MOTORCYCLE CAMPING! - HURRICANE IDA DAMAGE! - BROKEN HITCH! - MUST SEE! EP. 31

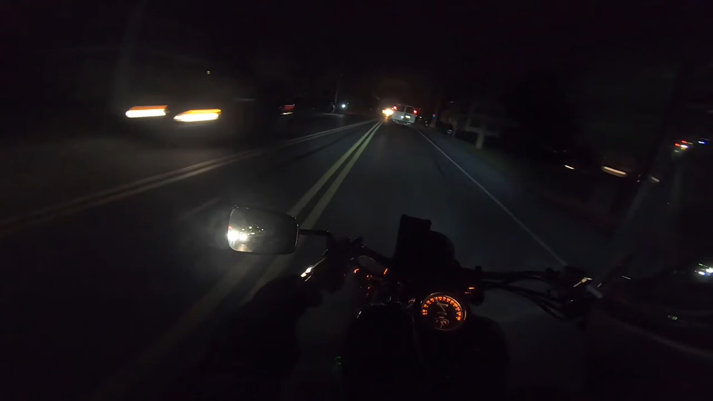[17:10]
Wow, what a dumbass. That dude just kicked that trash can over. Oh my god.
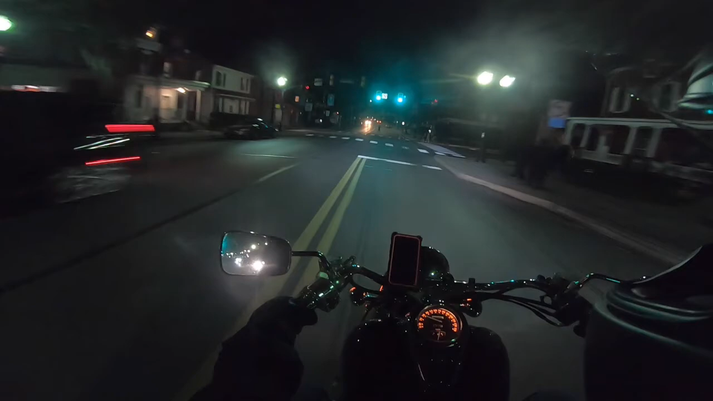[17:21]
Dumbass. There's clearly don't walk signs flashing and yet they cross anyway.